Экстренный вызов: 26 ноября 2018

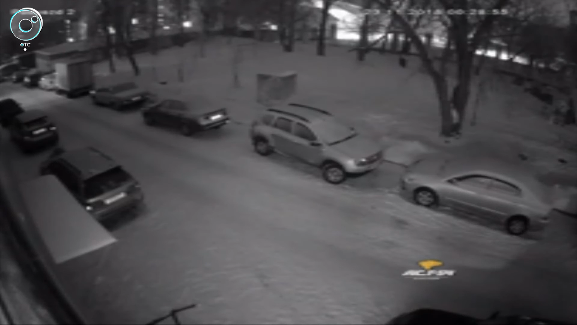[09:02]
На кадрах видно, как мужчина сначала подходит к кроссоверу, достаточно быстро открывает капот и снимает батарейку. После чего направляется к другому автомобилю, прячется за газелью от проезжающей мимо машины, затем берется за Волгу. С двумя аккумуляторами в руках спокойно он садится к своему подельнику и уезжает. На этом все.